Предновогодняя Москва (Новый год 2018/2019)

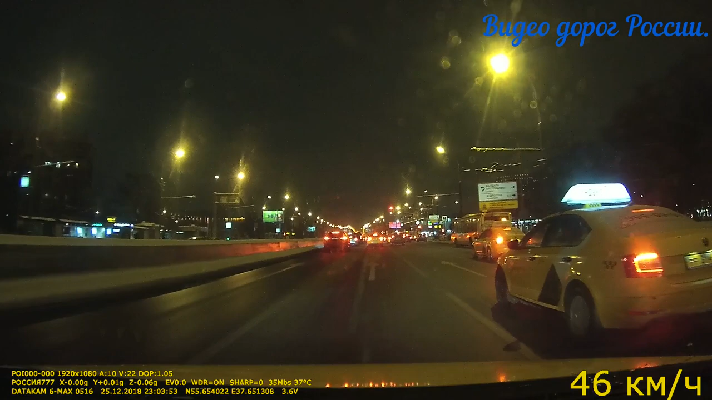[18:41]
Ну вот мы подъехали к метро Каширская, оно у нас с правой и с левой стороны. Впереди справа высокое здание.
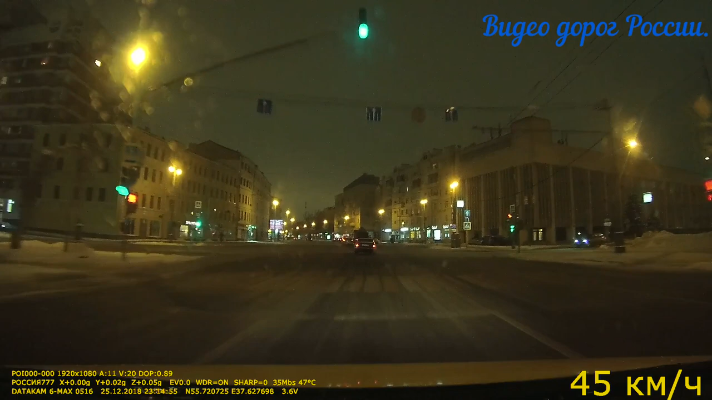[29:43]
Ранен Ленин. Проехали завод. На этом месте сейчас памятник стоит. Когда Ленина стреляла Каплана. Это Каплана обвинили, что она ранила. Она дальше 2 метра не могла видеть.
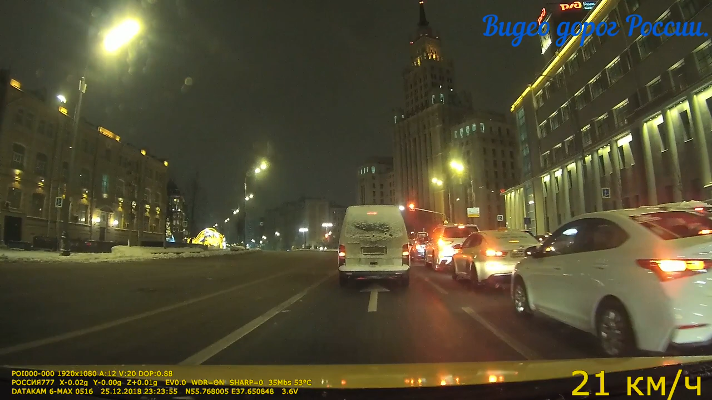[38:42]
но бедное. Так, а это Красные Ворота, что ли, светится? Смотри. Ну да, слева вот какая-то иллюминация появилась.
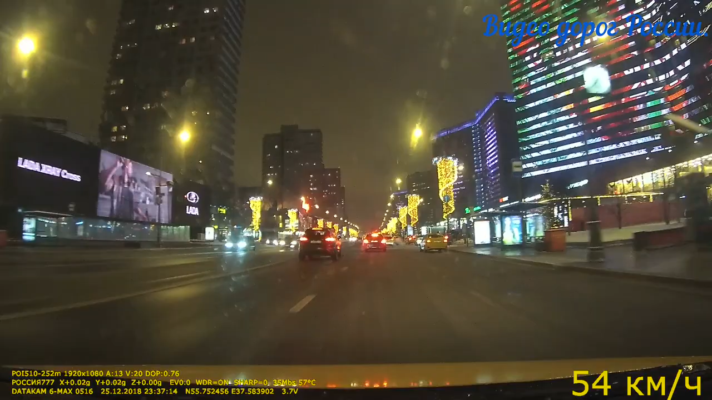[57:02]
Метелица с правой стороны, стендап клаб, а слева кинотеатр Октябрь.
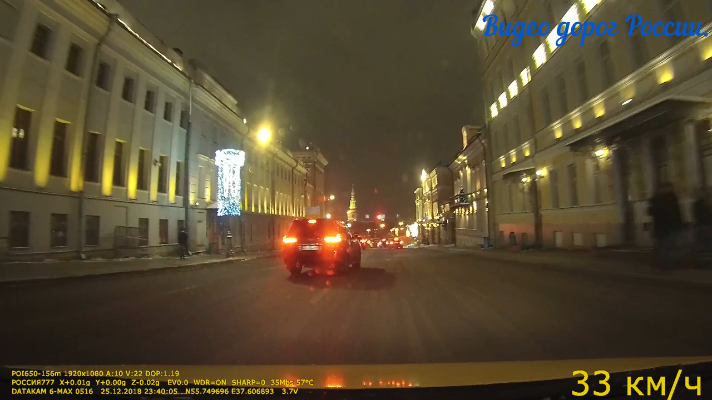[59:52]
Кремль. О, Кремль, Красная площадь. Это разные вещи, что ли?
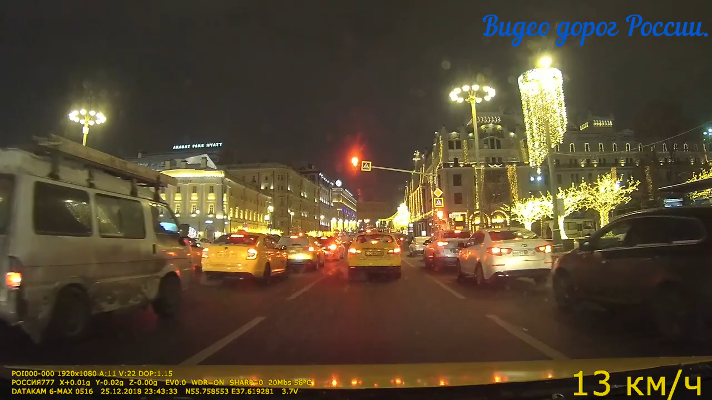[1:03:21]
Ну, особо ночью тоже не поснимаешь? Так нет, только вот эти вот иллюминации, все. Он красиво, справа, слева. Потому что так. Сейчас выйдем туда. Прямо темное здание. Без подсветки. Это Лубянка.
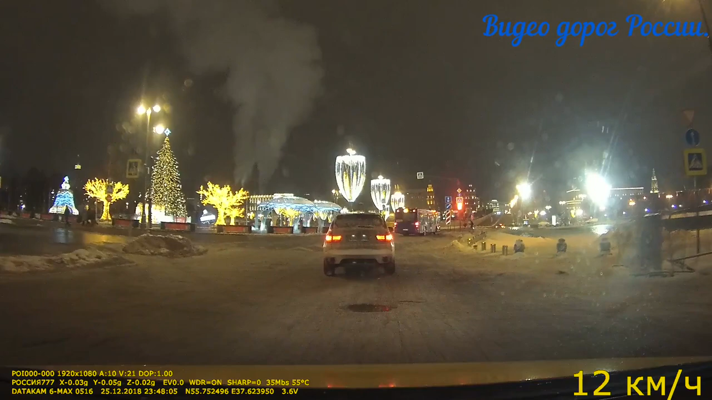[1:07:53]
Нам прямо. Васильевский спуск. Здесь частенько проходят концерты. Выпускники здесь гуляют. Теперь на Садовое, что ли?
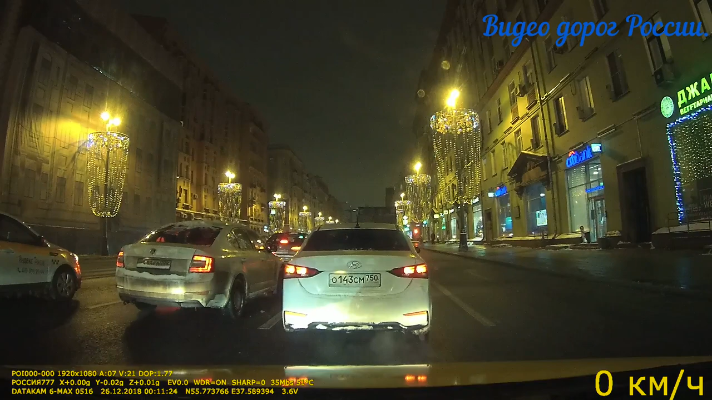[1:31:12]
Театр сатиры, е-мое. Сейчас вспоминал название. Юмора.
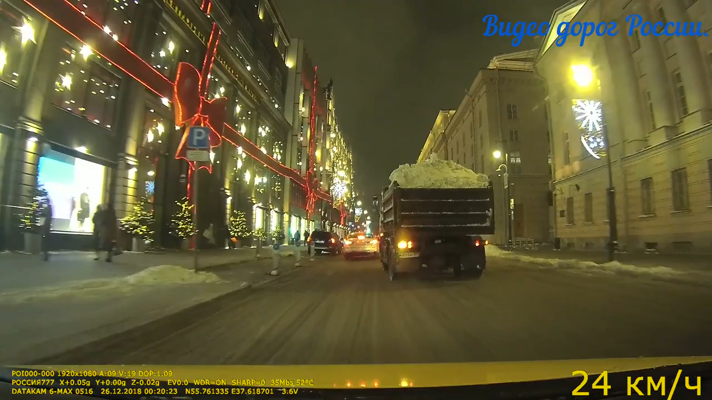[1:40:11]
ЦУМ как украсили, как это? Ну да. Подарочная коробка. Самый дешевый магазин в Москве. ЦУМ.